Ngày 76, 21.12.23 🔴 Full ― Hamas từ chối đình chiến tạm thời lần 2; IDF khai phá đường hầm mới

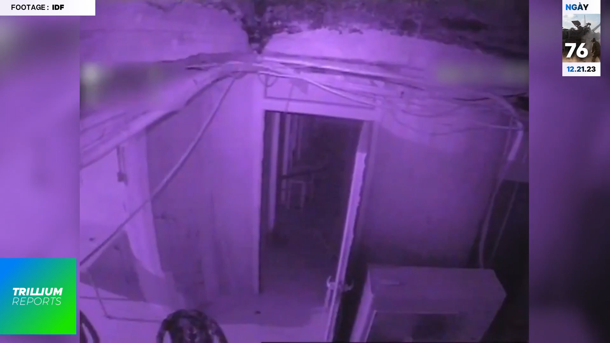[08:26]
Các lãnh đạo Hamas là Ismail Haniya, và Yakhya Sinhwa cùng Mohamed Def được cho là đã sử dụng hệ thống đường hầm rộng lớn này như một tổng hành dinh,